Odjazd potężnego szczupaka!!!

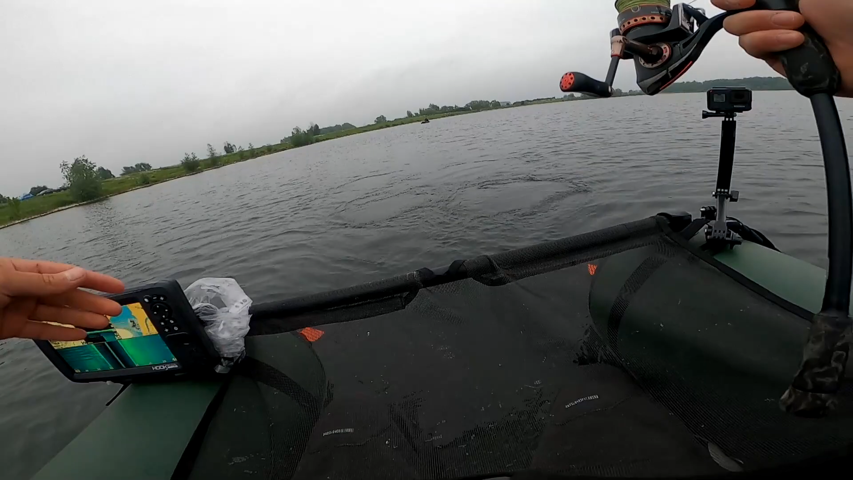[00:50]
jeżeli nikt nie znacie zasubskrybujcie tam i lecimy z tymi rybkami tutaj pod filarkiem od razu piękne się łuki pokazały
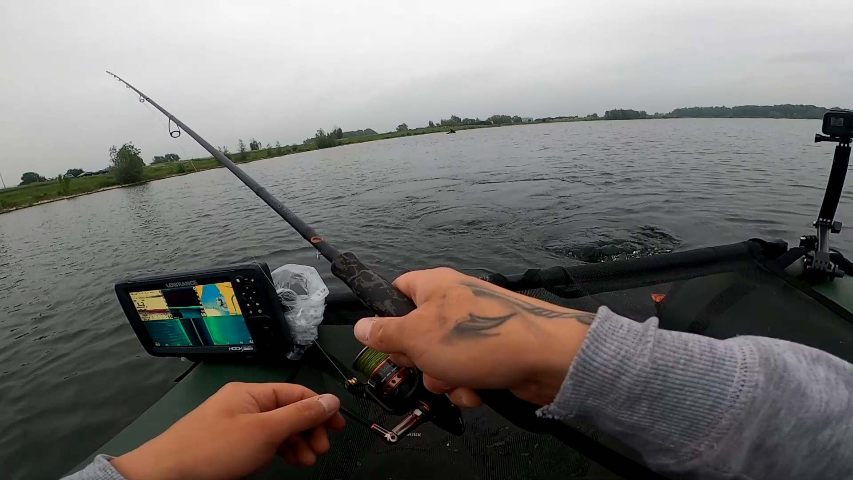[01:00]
najprawdopodobniej stoi tu sandacz albo okoń, będziemy próbowali coś wykrzesać z tej wody główka 10g i lecimy delikatne pobicia z góreczki będziemy szpącić i szukać tutaj jakichś mętnookich lub pasiaków czy się uda?